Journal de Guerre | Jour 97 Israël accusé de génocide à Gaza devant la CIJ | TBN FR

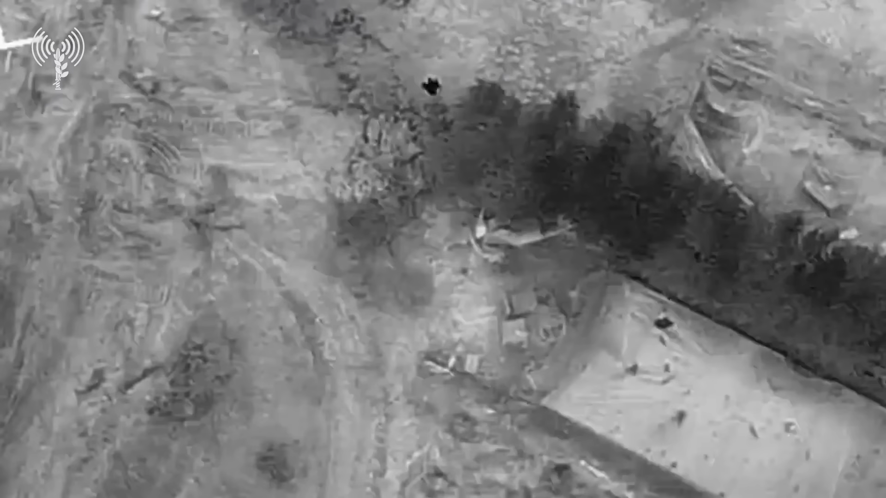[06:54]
Les forces ont commencé à les suivre à l'aide d'un avion et les terroristes ont été repérés
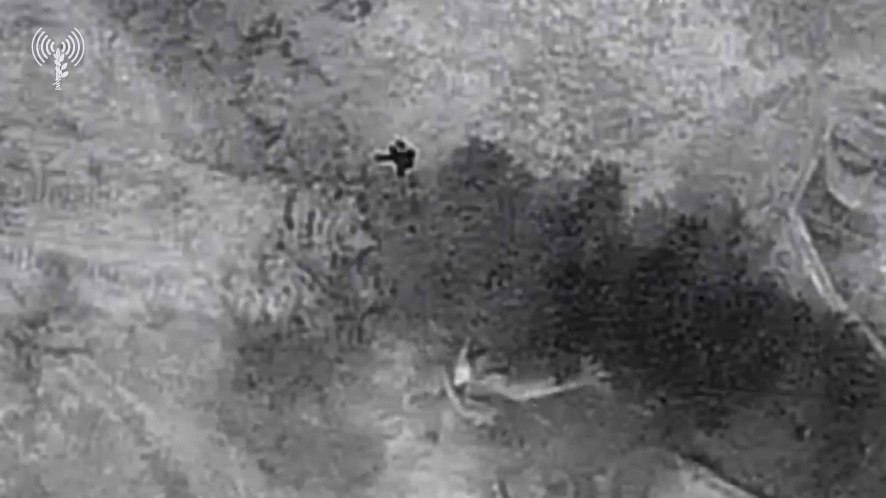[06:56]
à la sortie d'un puits de tunnels et ont été éliminés lors
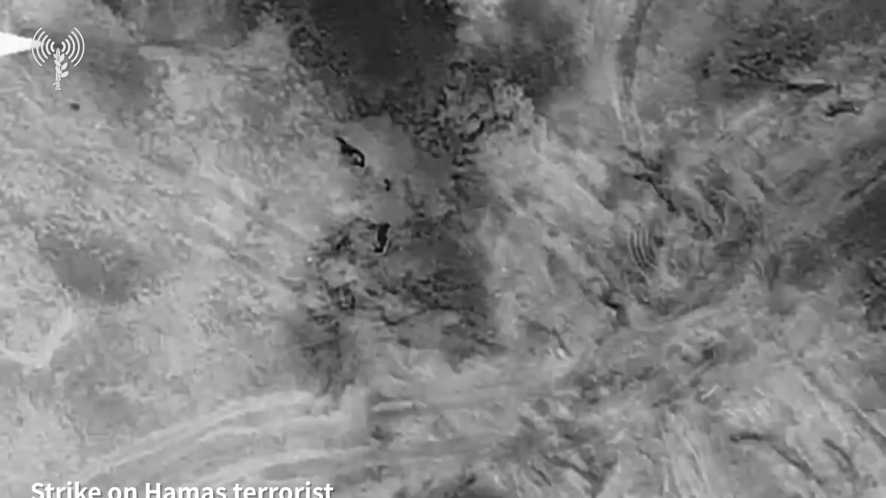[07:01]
d'une attaque ciblée menée par un avion de l'armée de l'air. Suite aux informations fournies par les services de renseignement,
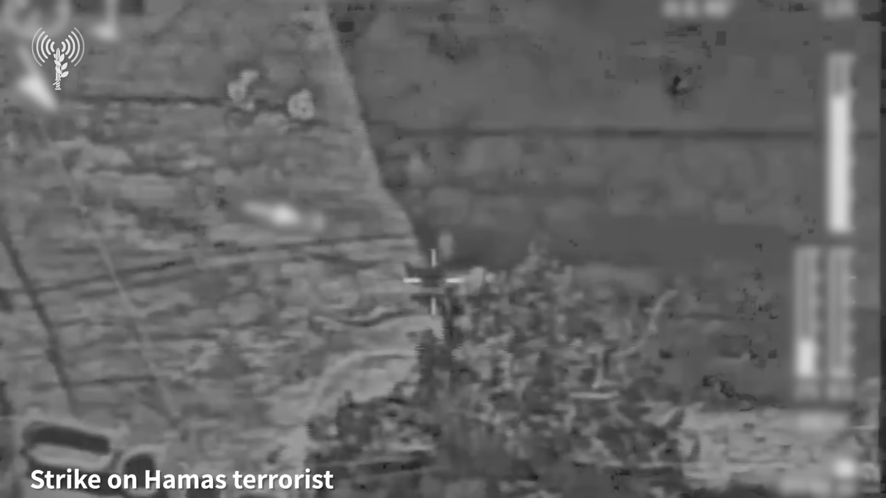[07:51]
a dirigé l'aviation de l'armée de l'air qui les a attaqués et les a éliminés. L'unité de feu de la formation commando a détecté deux terroristes qui plaçaient des bombes au sol et les a ciblés avec un avion.
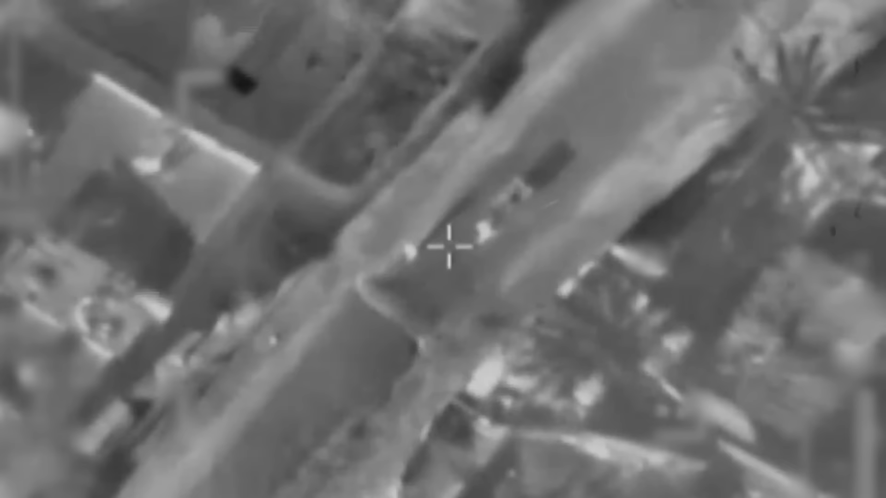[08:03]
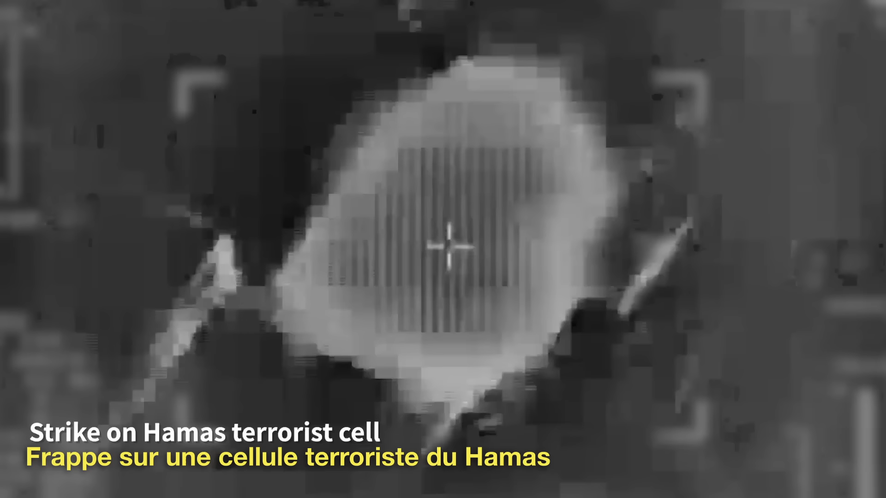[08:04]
Les terroristes ont été éliminés.
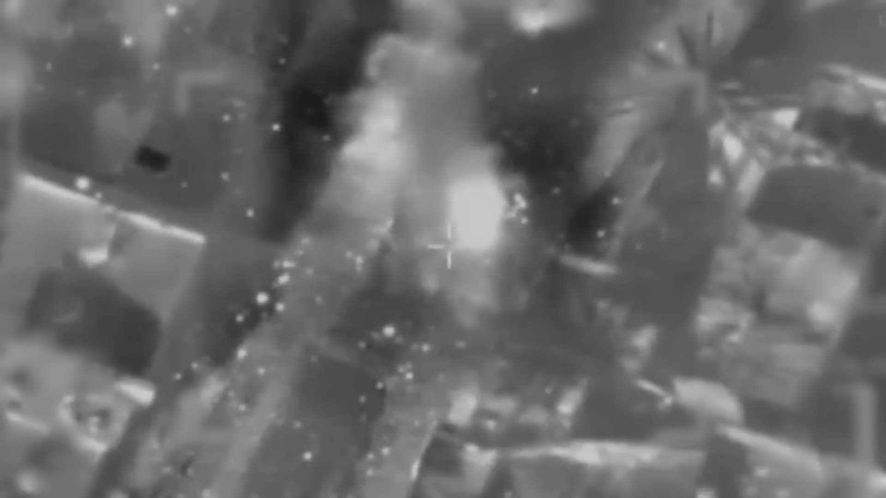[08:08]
Plus tard, l'unité de feu a détecté deux autres terroristes entrant dans un bâtiment quand l'un d'eux est monté sur le toit pour observer nos forces.